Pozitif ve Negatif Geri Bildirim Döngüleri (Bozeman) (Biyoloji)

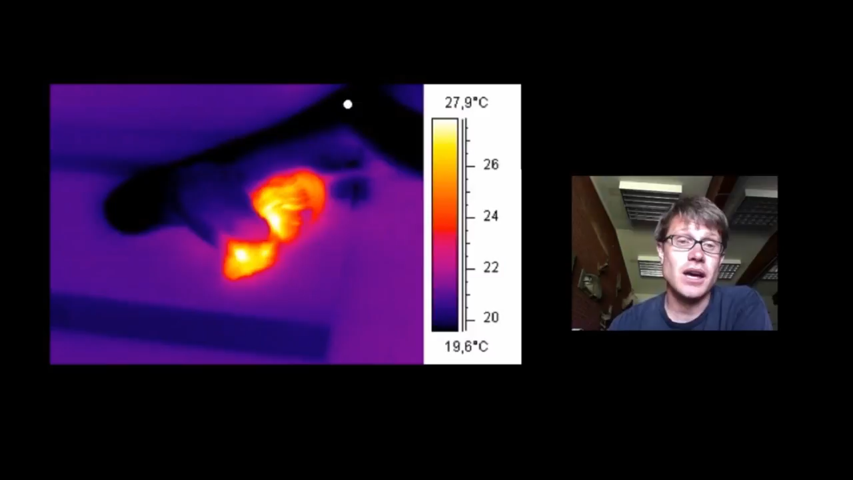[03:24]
On screen: scale top 27.9°C, scale bottom 19.6°C
Yılan soğukkanlı bir canlı. Bu da iç sıcaklıkları dışarısı ile aynı olur demek. Yılan üzerinde durduğu yer ve yer ile genelde aynı sıcaklıkta olur. Genelde değil her zaman. Ama fare sıcakkanlı bir canlı. Yani sabit bir iç sıcaklığı var.
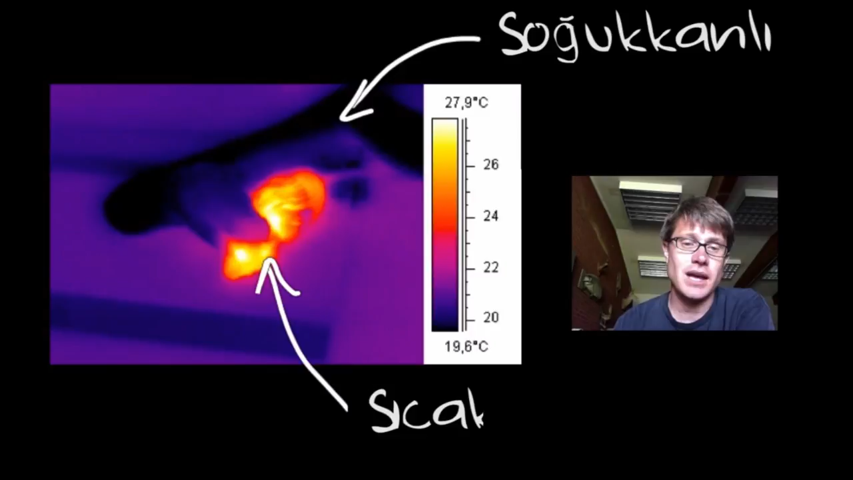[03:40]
On screen: scale top 27.9°C, scale bottom 19.6°C
Eğer iç sıcaklığınız sabitse metabolizmanız her zaman aynı hızda çalışır. Ancak fare büyük ihtimalle yılandan daha fazla ve daha sık yemek zorunda. Çünkü metabolizmasını sabit tutmak için enerjiye ihtiyacı var. Bu durum memelilerde nasıl oluyor? Gelin bir de ona bakalım.